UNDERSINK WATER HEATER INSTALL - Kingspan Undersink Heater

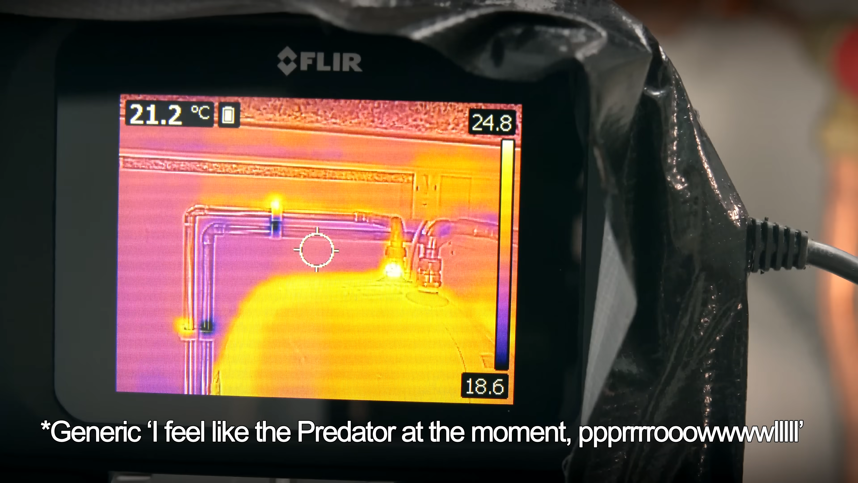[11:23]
I'm just gonna open up this hot tap. There we go, that's on.
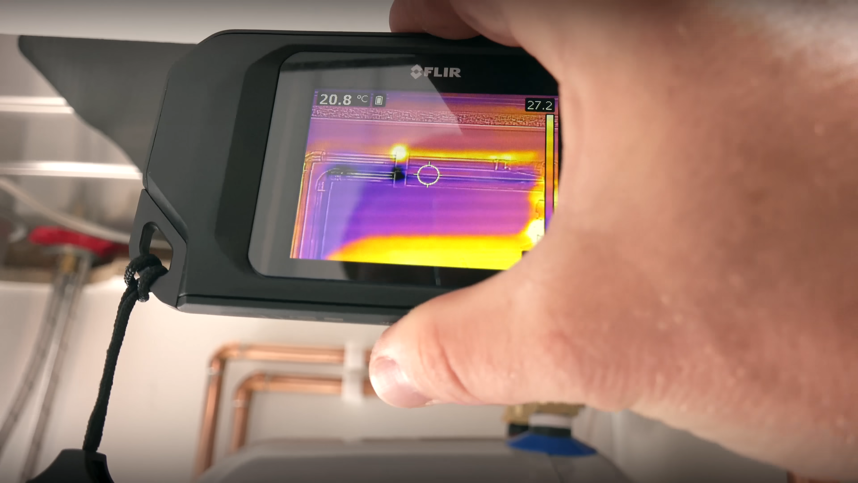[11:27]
On screen: spot 20.8°C
We should see that top pipe getting hotter.
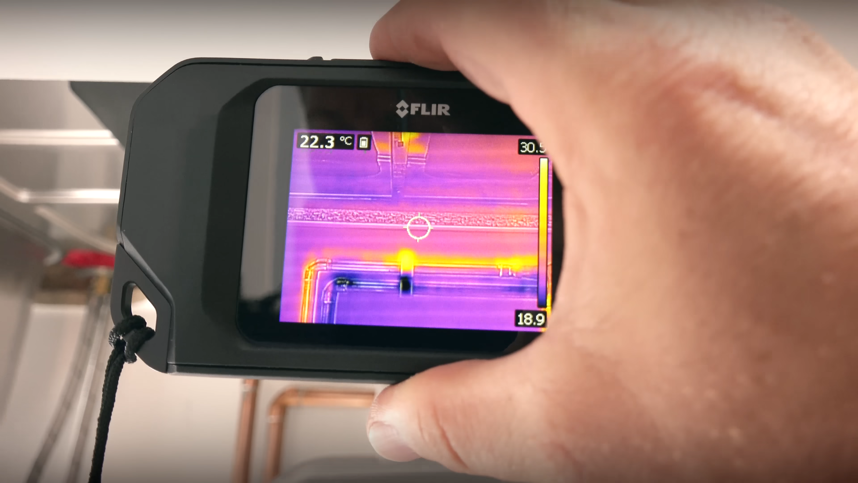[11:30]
On screen: spot 22.3°C
Yeah, look at that. You can see that now, can't you?
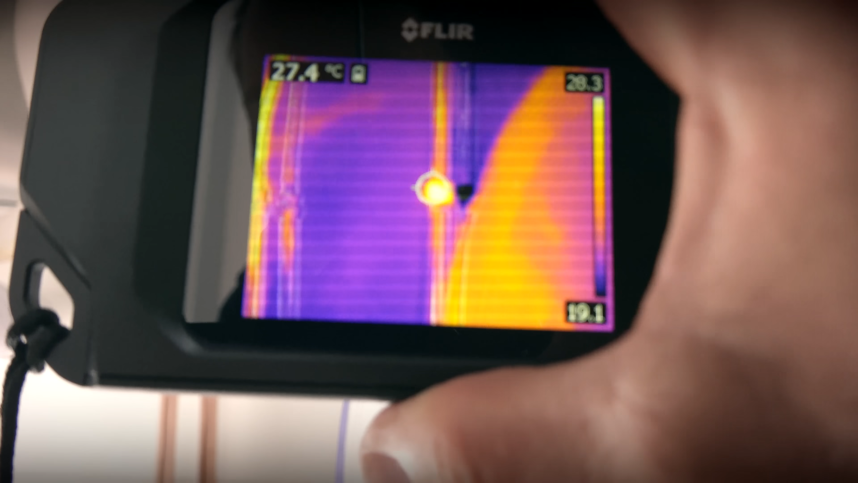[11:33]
On screen: spot 27.4°C
This is literally just an excuse to use this flare camera because it is so cool.
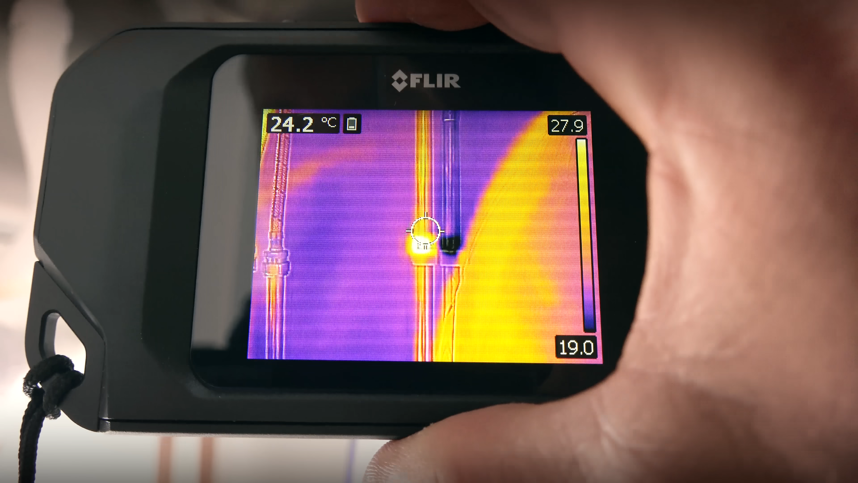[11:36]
On screen: spot 24.2°C
Going all the way up there. How wicked is that?
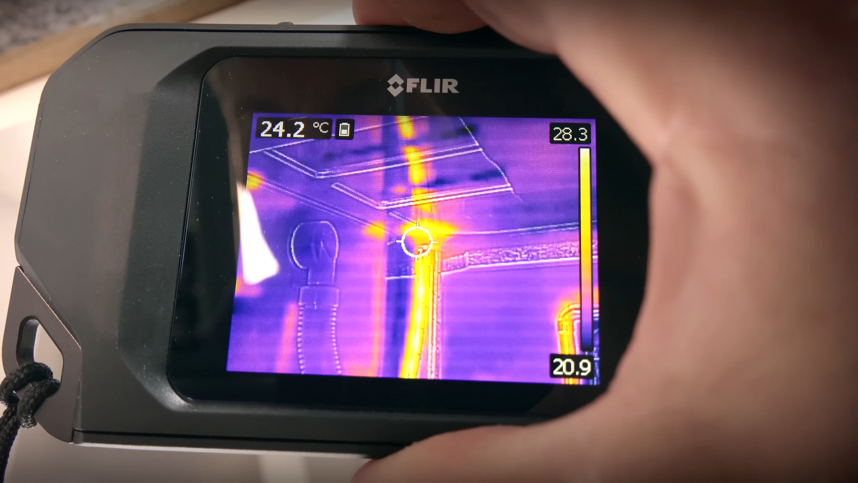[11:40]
On screen: spot 24.2°C
That is so cool.
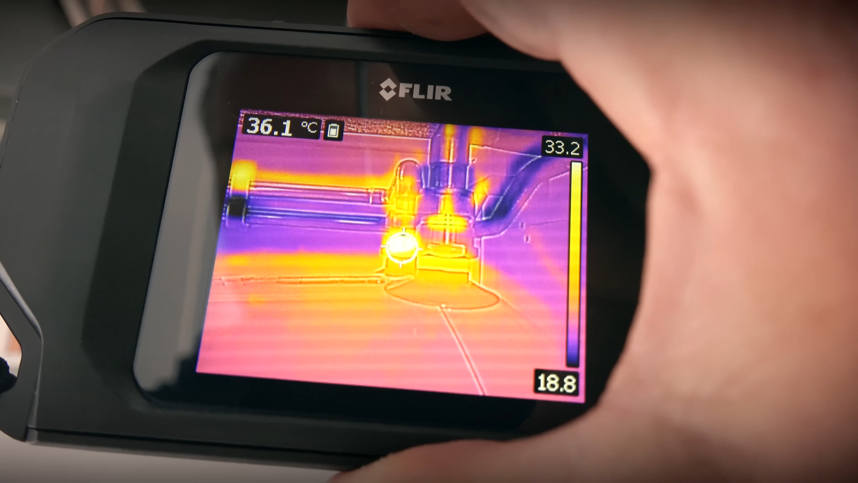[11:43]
On screen: spot 36.1°C
Nearly 40 degrees coming out, 35 degrees there. And what we've got coming in, 21.